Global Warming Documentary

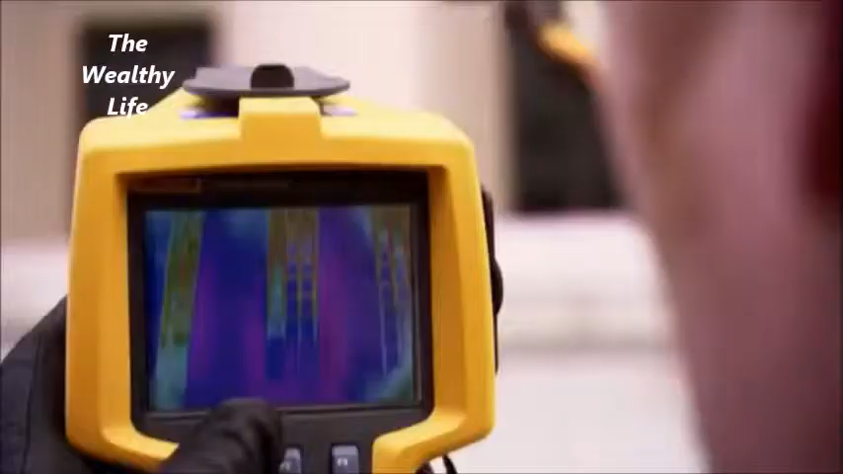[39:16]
James Garvin was once just the building's engineer, but now he's also become a detective. Using a thermal imaging camera, Garvin is tracking down energy leaks.
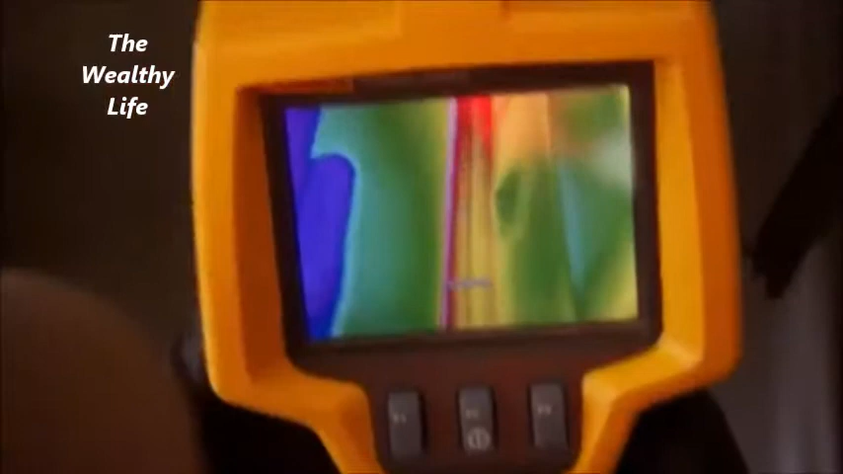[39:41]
You can feel the heat through the three-quarter inch gap.